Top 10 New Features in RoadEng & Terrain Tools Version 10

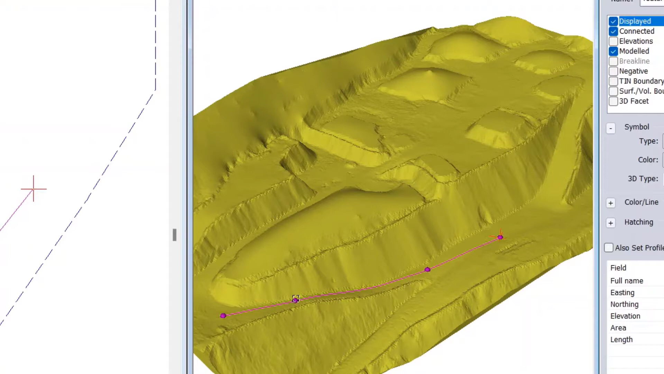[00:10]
In the Terrain module, you can now edit live in the 3D window, selecting points and features and being able to dynamically edit them in 3D.
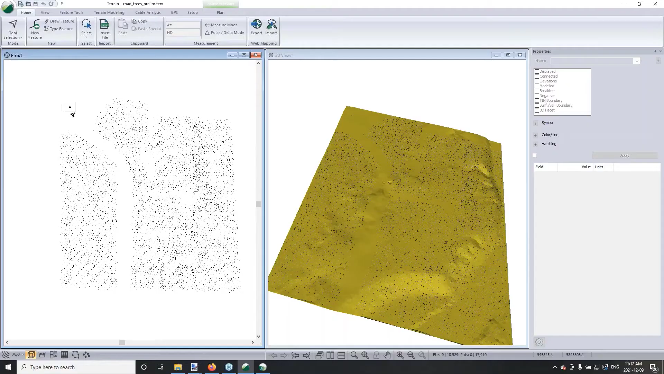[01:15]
3D symbols are available in the Terrain module and can be assigned to any point or feature.
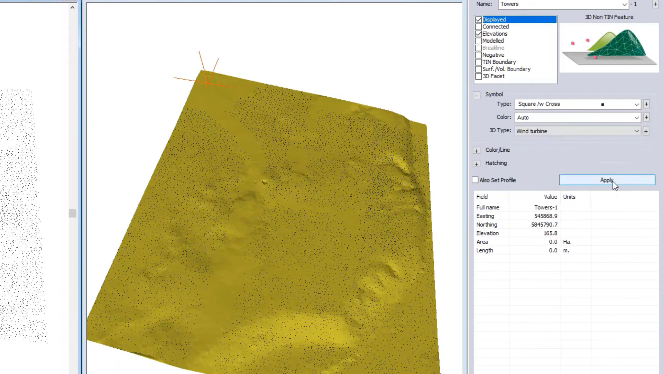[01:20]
You can select one of the defaults or standard symbols available, such as a windmill tower or trees.
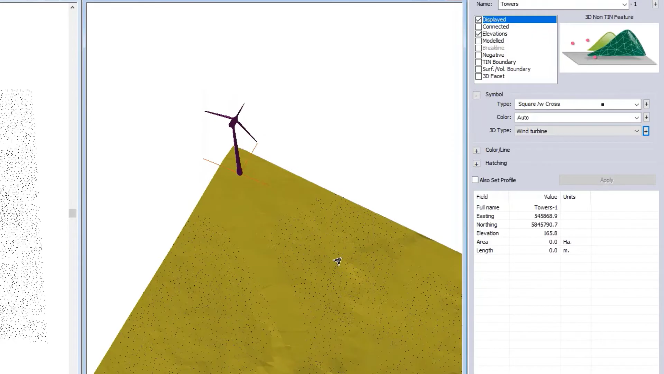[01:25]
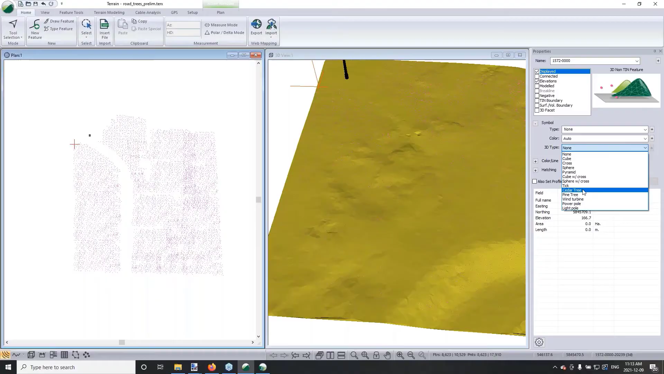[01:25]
You can combine symbols and help to better visualize your project.
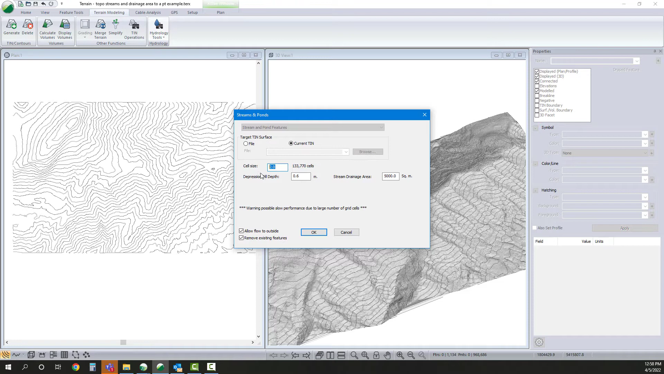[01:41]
The first is called Streams and Ponds and it gives you the ability to automatically detect the presence of streams or ponds in your model. Second is catchment area by size.
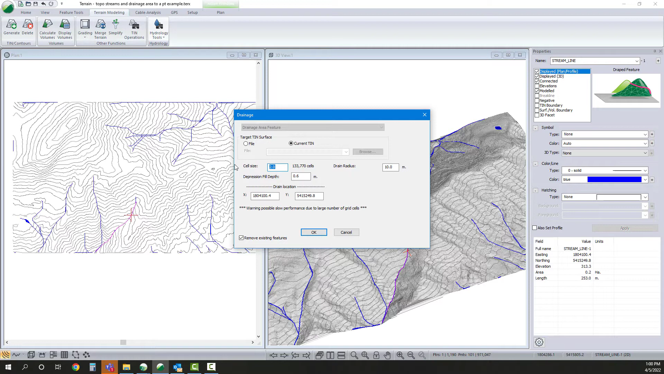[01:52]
So here we're able to determine the area that would feed a particular point.
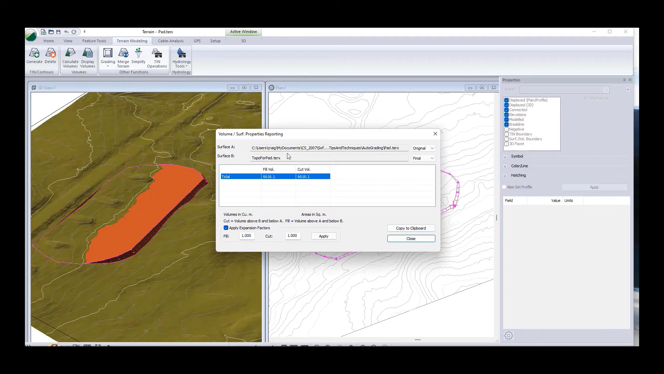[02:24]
and automatically have our graded object balance.